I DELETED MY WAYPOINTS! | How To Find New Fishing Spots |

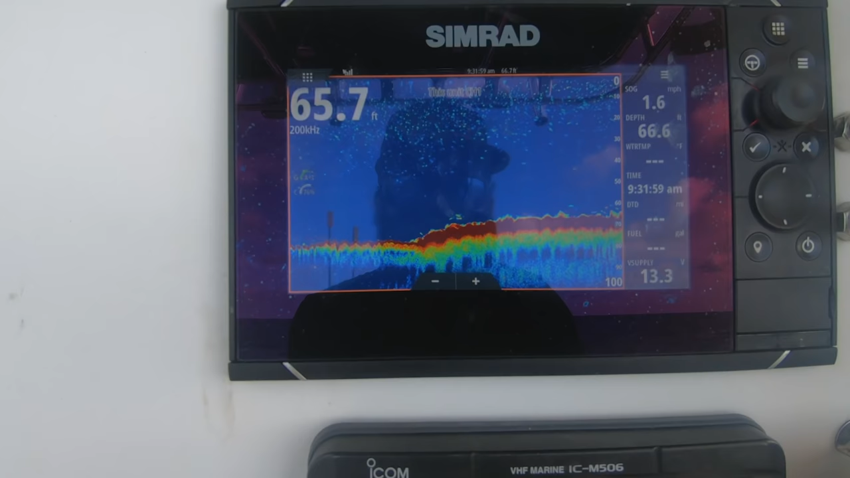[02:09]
So I ran across this. This real fin is sand, and this is a nice little hump. You can see it's fairly deep, 65 feet. Where this gets real thick, and it lets me know... Oop, there's some life coming up too.
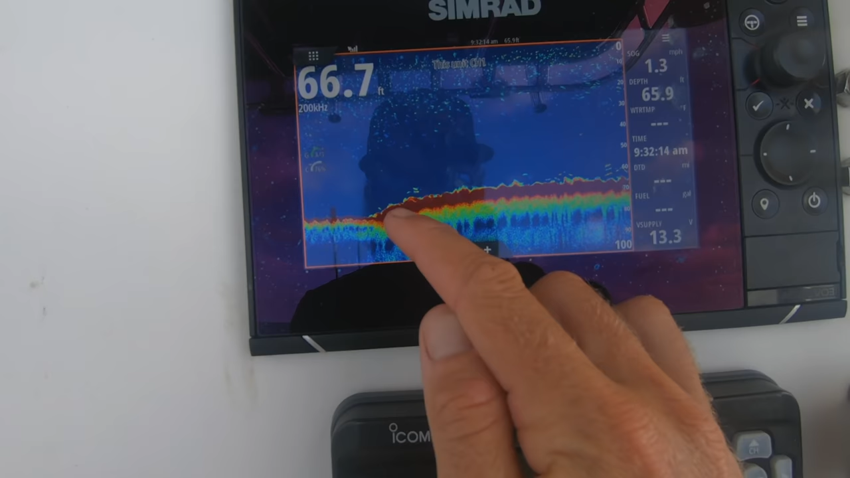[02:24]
Where this gets real thick, lets me know that there's a decent amount of rock there, whether it's just heavy hard bottom or the Swiss cheese bottom that I really like.
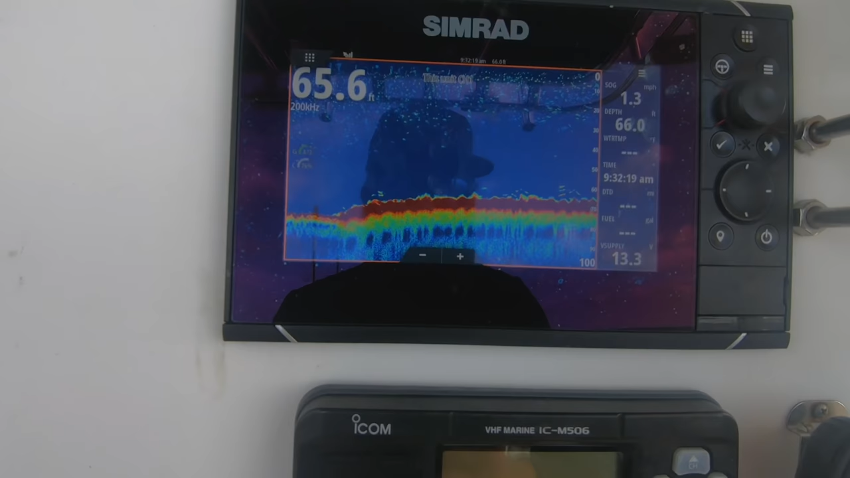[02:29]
I don't know, but you can see there's a little bit of life there.
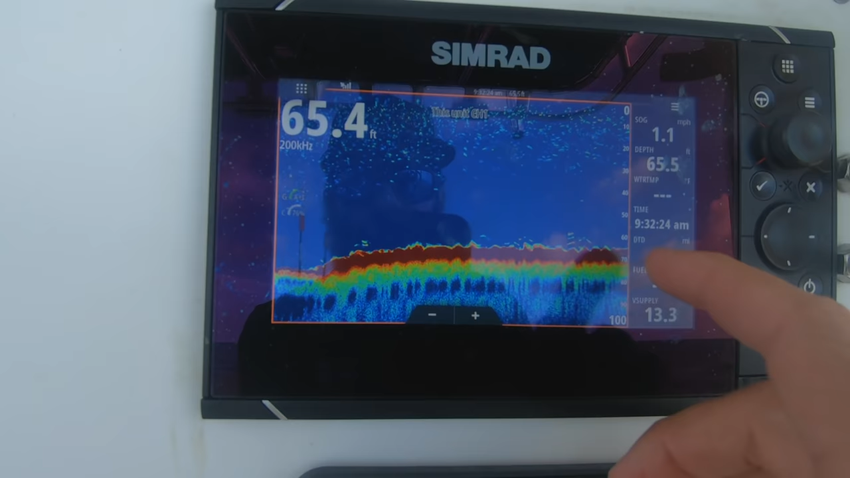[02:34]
So I'm going to anchor up on this edge where it meets the sand and start chumming.
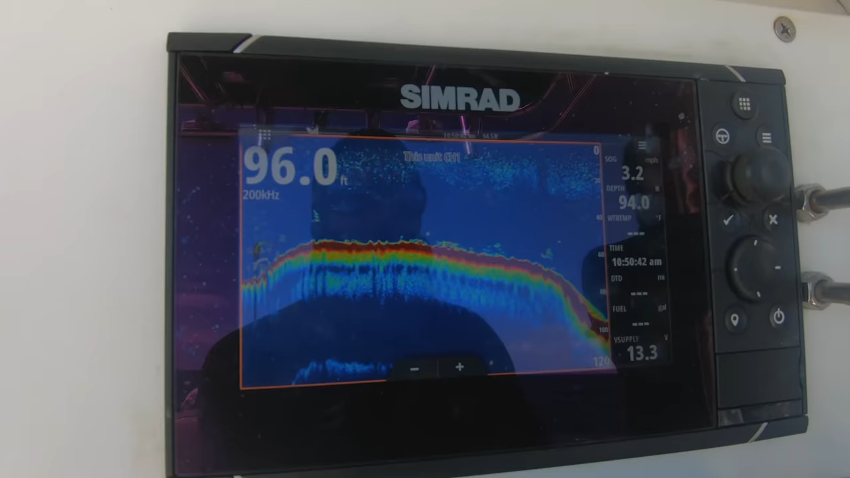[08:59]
This one drops way down. This is on the deep side of the reef.
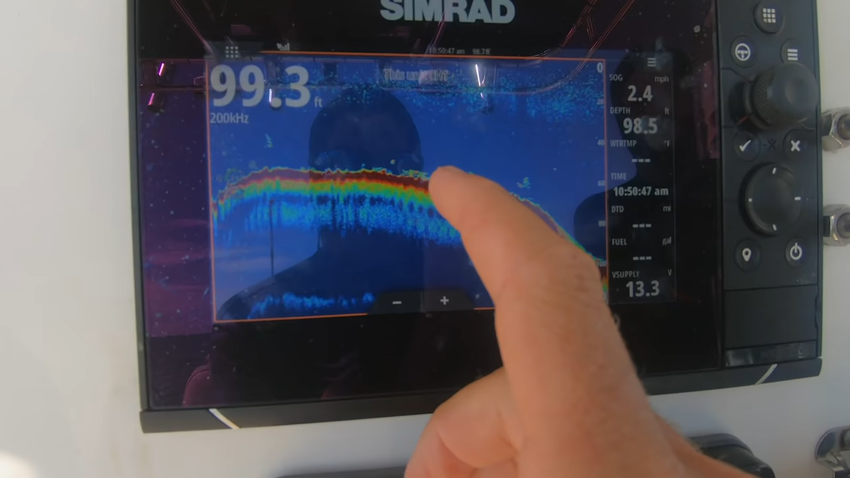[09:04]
On screen: speed 2.4 mph
But you can see this top edge around 60. Quite a bit of life on it. It's a little thinner. I don't think it's going to be that Swiss cheesy type bottom.
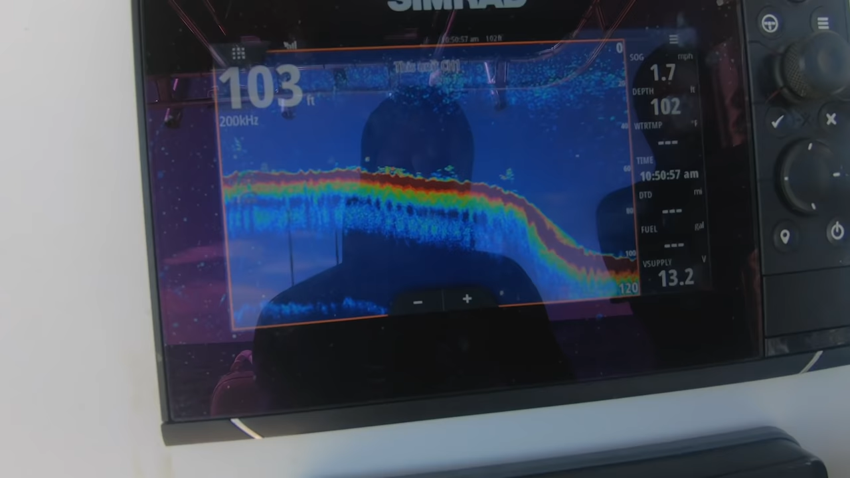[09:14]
It looks more like hard bottom. But like I said, it's got some nice humps of life there.
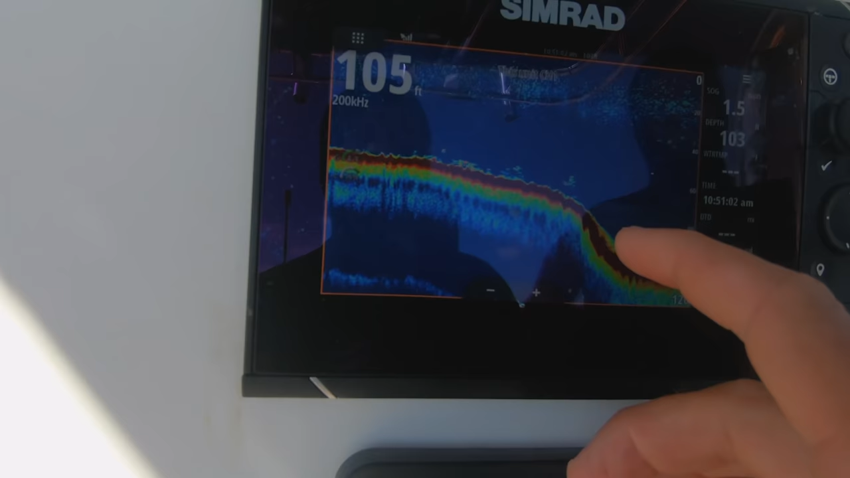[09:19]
So I'm going to try and drop my anchor somewhere around here. Hopefully sit on this area a little bit and do some drops.
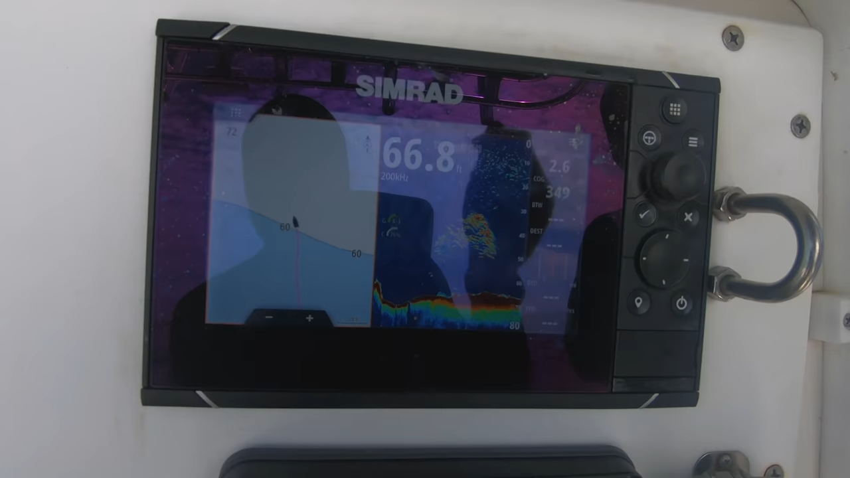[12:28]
So I just ran over that. Could be yellow tails.
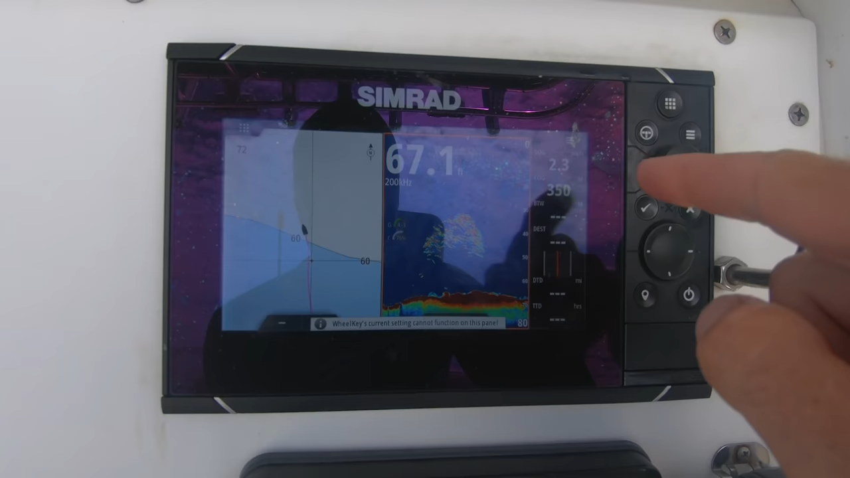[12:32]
Could be blue runners. Not sure. It rolls off. Kind of flattens out into sand and there's a little hump. There's not much there.
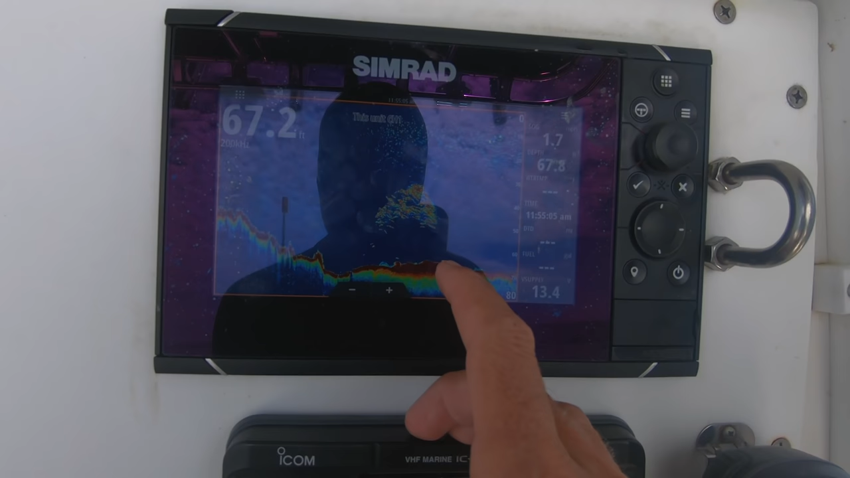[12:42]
But if it's holding bait, I like it. So we're going to hop in a little deep, but we're going to give it a shot.